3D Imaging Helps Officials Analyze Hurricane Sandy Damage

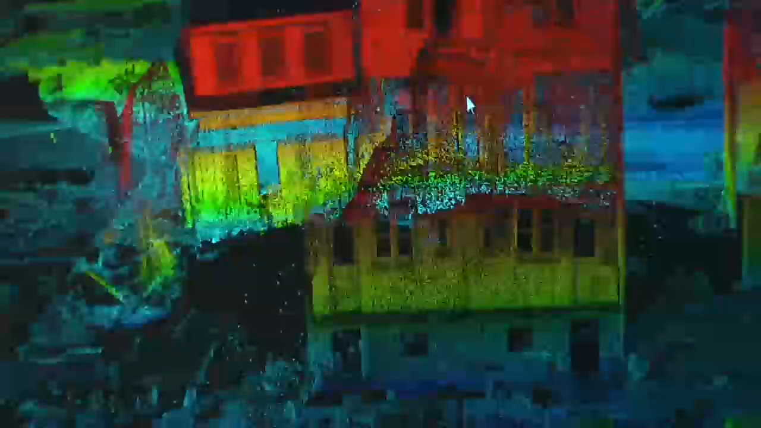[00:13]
But these 3D images give a whole different perspective.
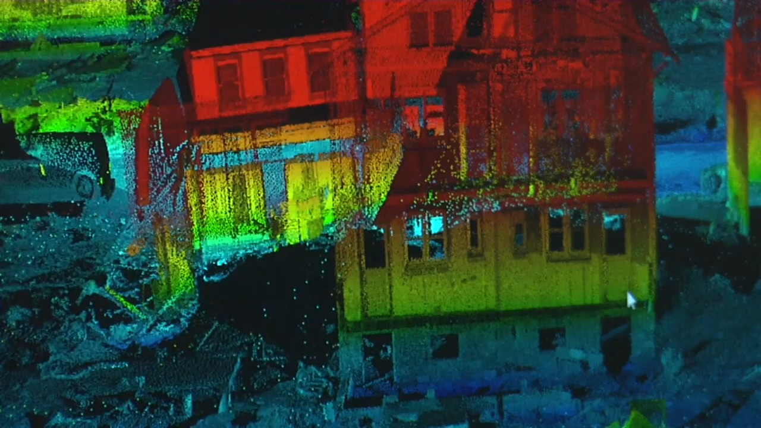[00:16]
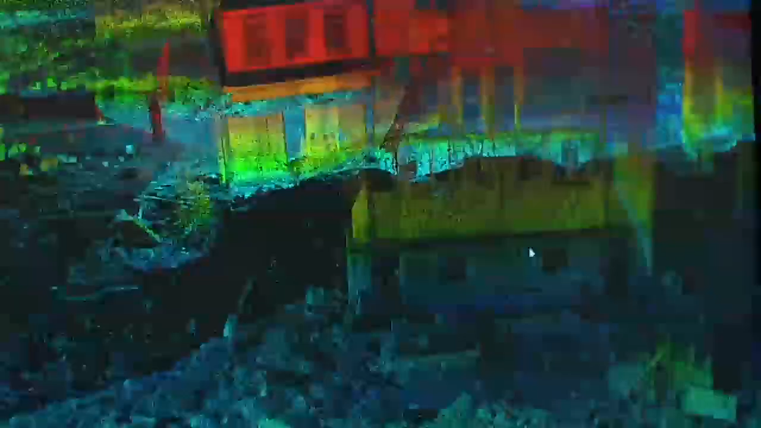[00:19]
We have imagery and we have the 3D information at a very detailed level.
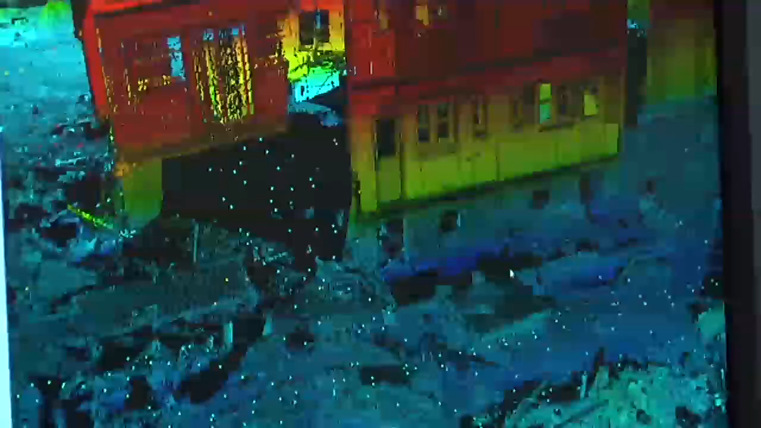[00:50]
We can analyze how far the wave
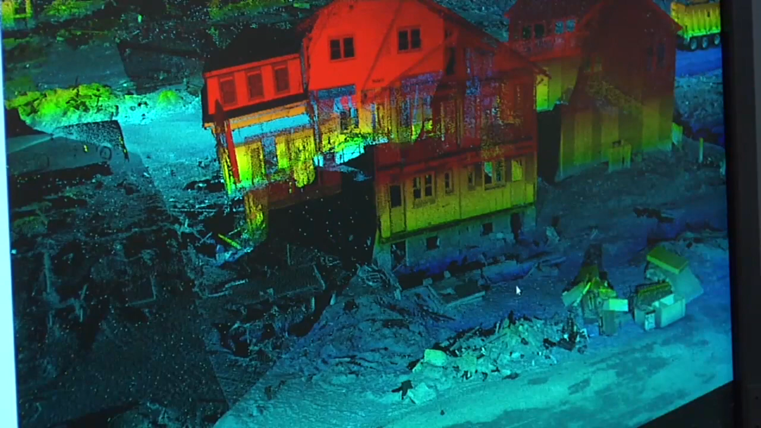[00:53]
and in what extent the damage it caused.
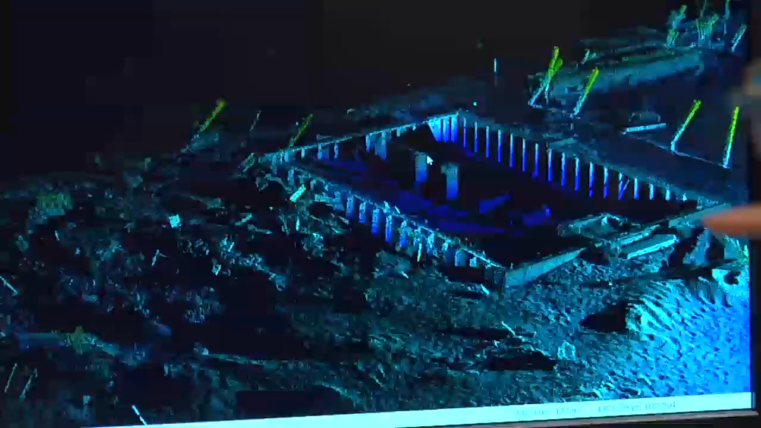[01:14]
This technology called geospatial mapping isn't new. It's been used to analyze roadways for years.
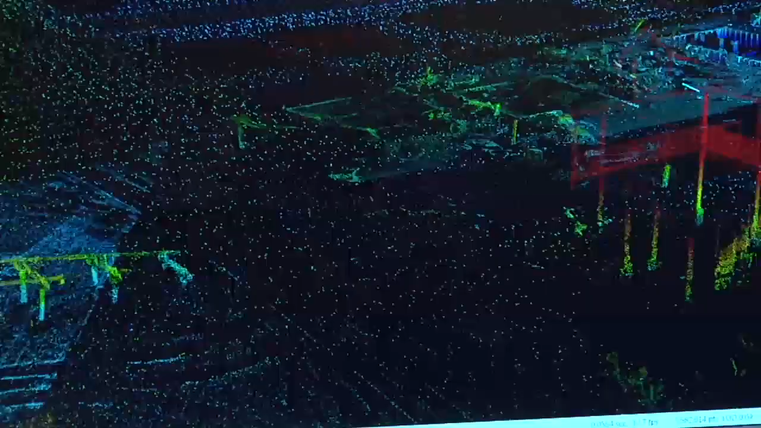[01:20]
This application though isn't typical in New Jersey.